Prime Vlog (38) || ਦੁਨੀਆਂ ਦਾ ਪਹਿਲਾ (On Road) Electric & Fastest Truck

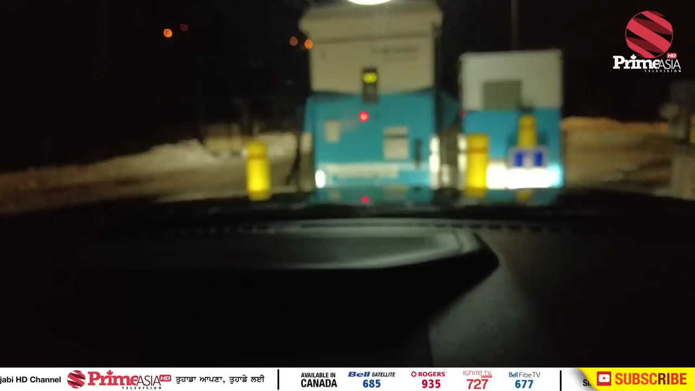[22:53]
ਲਓ ਜੀ ਅਸੀਂ ਗੋਲਡਨ ਆਇਓ ਸੀਗੇ ਤਾਂ ਇੱਥੇ ਆ ਕੇ ਚਾਰਜਿੰਗ 'ਤੇ ਲਾਈ ਇਹ ਬੀ ਸੀ ਹਾਈਡਰੋ ਦਾ ਚਾਰਜਿੰਗ ਸਟੇਸ਼ਨ ਆ ਮੋਸਟਲੀ